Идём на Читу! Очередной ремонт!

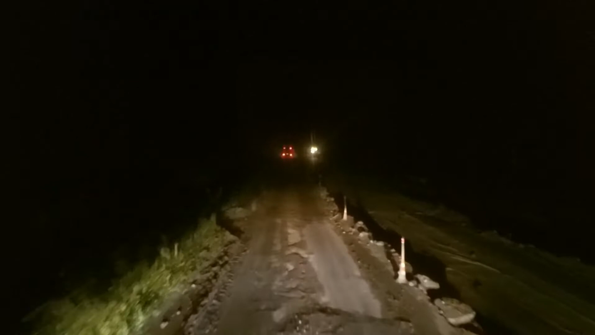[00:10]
Зачё люди любят ездить на восток? Мы, судя, прошли километров 600, время уже 11 часов 12 час Сейчас что-то начались, ремонт на ремонте